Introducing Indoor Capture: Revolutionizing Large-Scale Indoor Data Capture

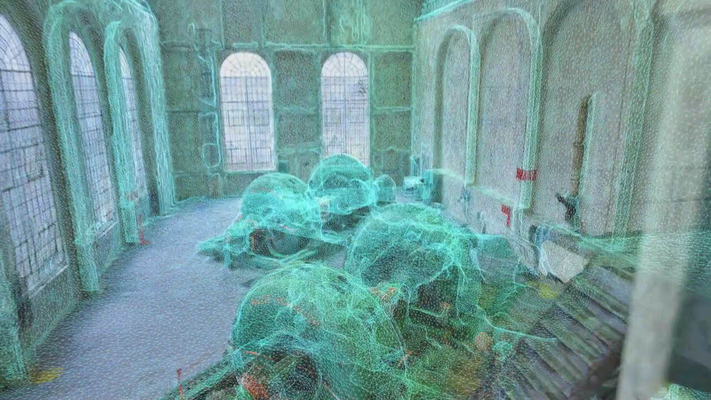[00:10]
However, a single Skydio drone can do the job autonomously, without the need for an expert pilot, thanks to its indoor capture capability, available with 3D scan.
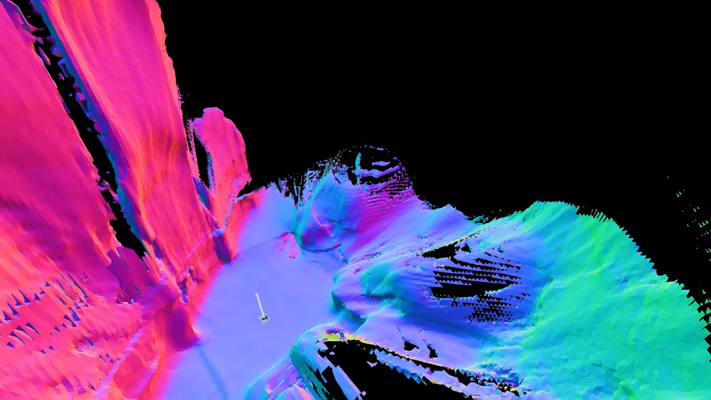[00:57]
Skydio safely maneuvers through your facility using AI-powered visual navigation,
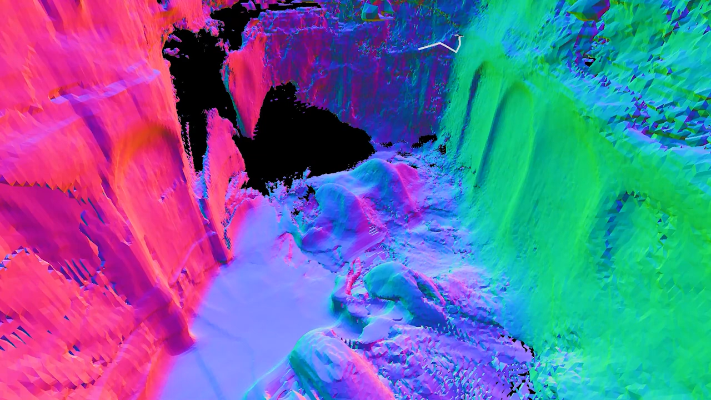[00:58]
which allows for confident indoor flight, unlike manual piloting.